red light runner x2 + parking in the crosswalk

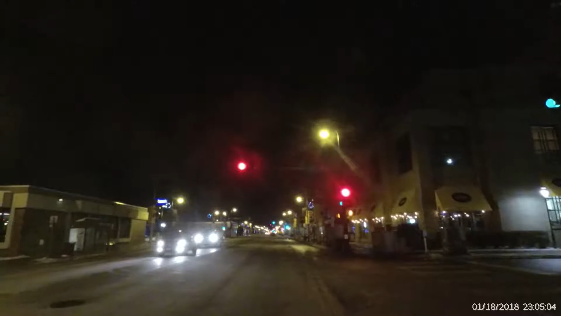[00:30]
It doesn't belong equally under the law to all the fucking rest of us or anything Really? Can't just hold the fuck on for another quarter second